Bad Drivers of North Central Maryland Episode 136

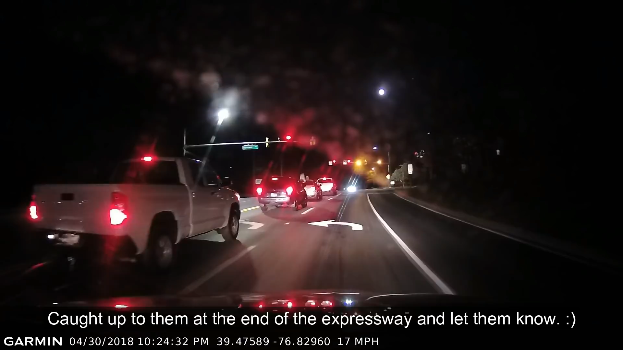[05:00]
Dragging one of your chains, it's been sending sparks all over the road. All right, thank you. Yep. Sparklers flying above it all as flames from the complex in Greenbelt have been soaring high into the air,